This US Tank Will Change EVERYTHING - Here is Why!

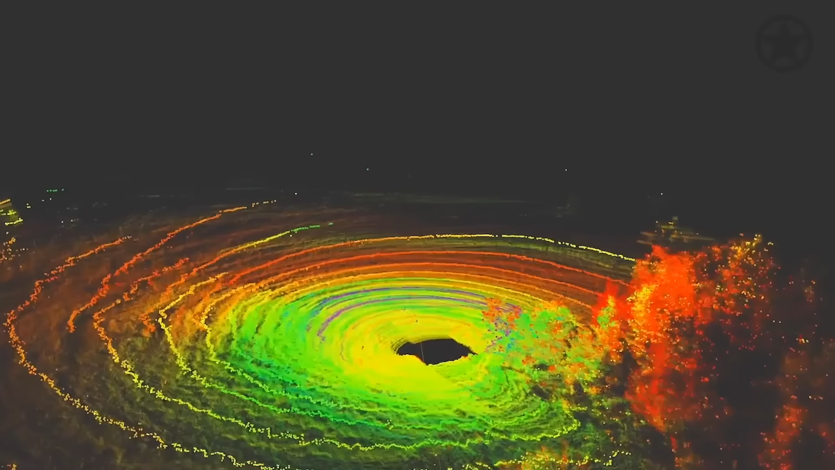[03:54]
The core of this capability is the Teledyne 360-degree Situational Awareness System.
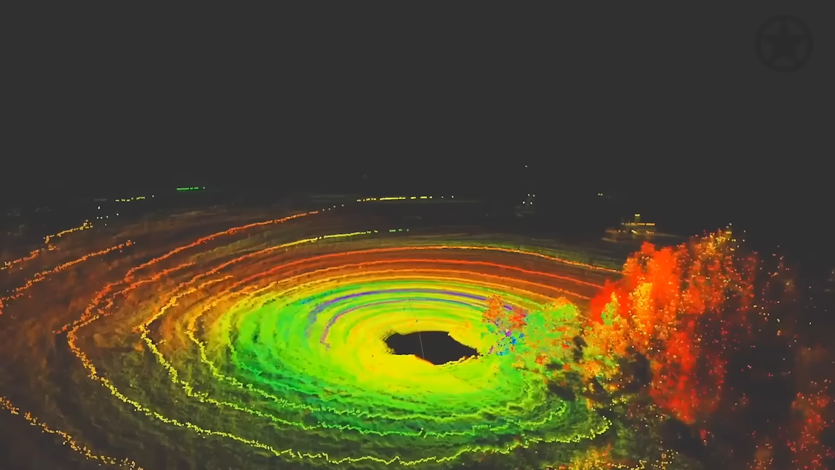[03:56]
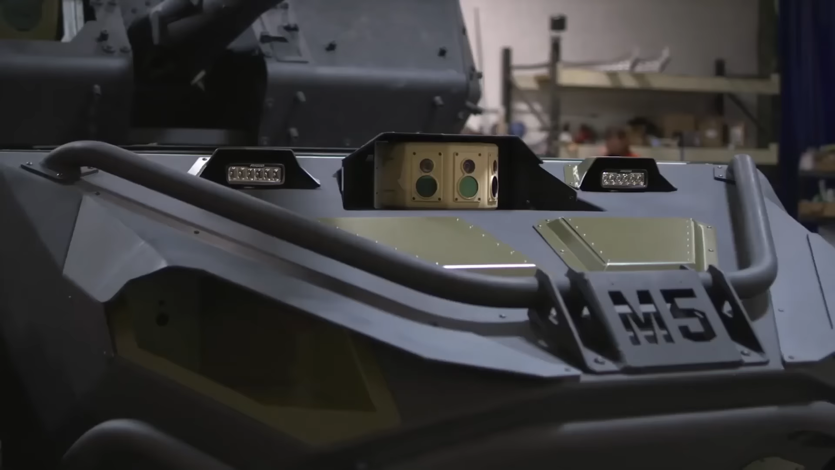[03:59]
The system's hardware is composed of multiple types of sensors, including electro-optical cameras that can see in numerous
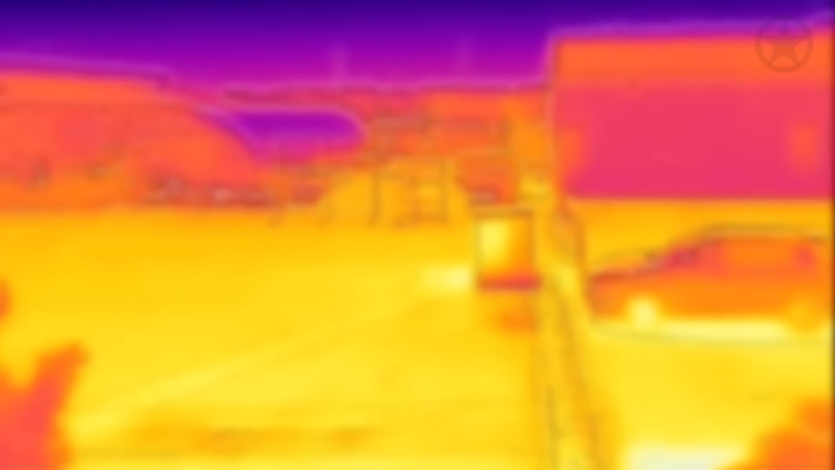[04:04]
types of light spectrums and forward-looking infrared cameras. These sensors have all-around awareness that continually give the Ripsaw data about what it is seeing.
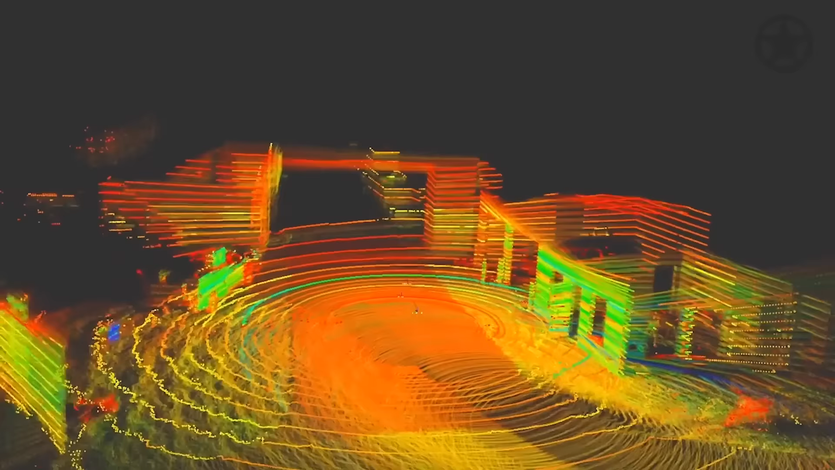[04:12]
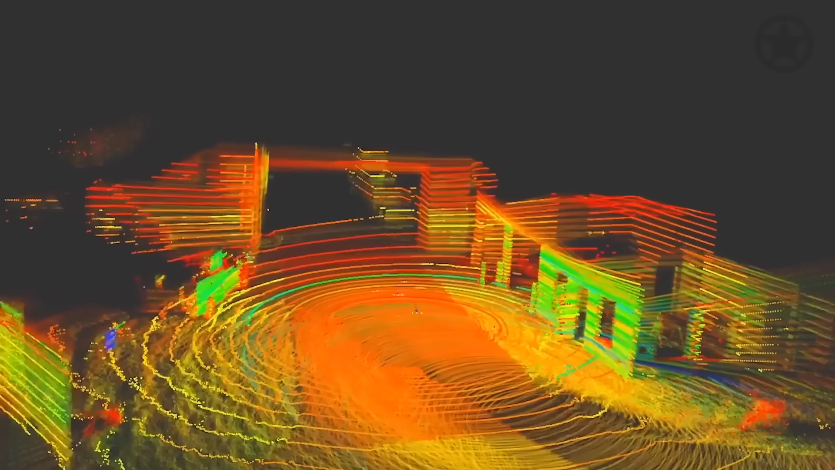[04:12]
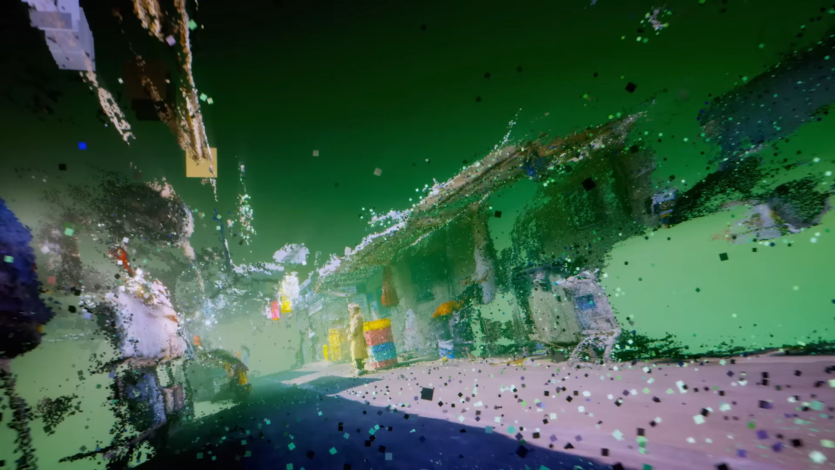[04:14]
But how does the Ripsaw process this data?